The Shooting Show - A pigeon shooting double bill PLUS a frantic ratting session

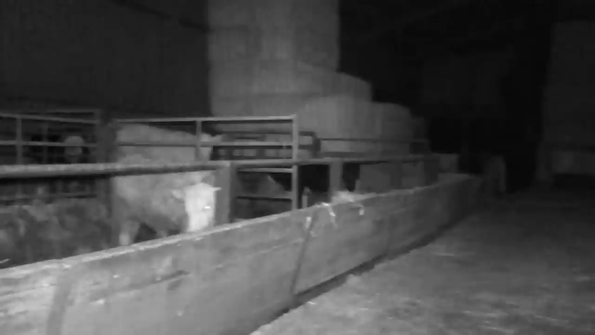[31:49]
Well, as we come into the barn, you'll notice there's a few cows to the left of me and some straw bales. And as we pan round to the middle, that's the main area I'll be targeted on, them hay bales.
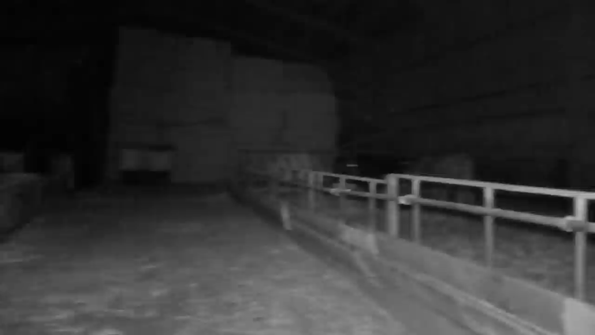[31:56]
There's one or two cows in the right, but the main action will be in the centre of this barn.
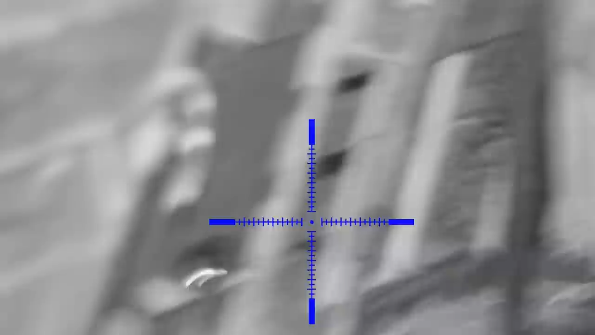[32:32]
That was a busy couple of minutes then. Good number of rats down.
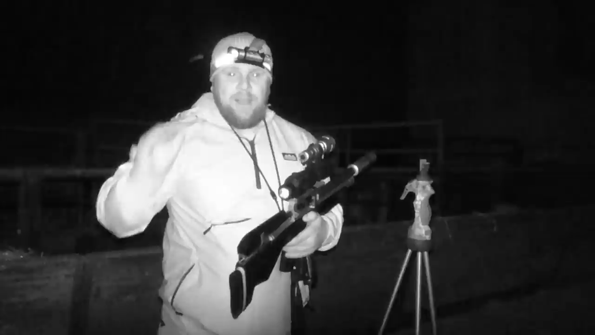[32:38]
Straight as I come through the door, really busy area.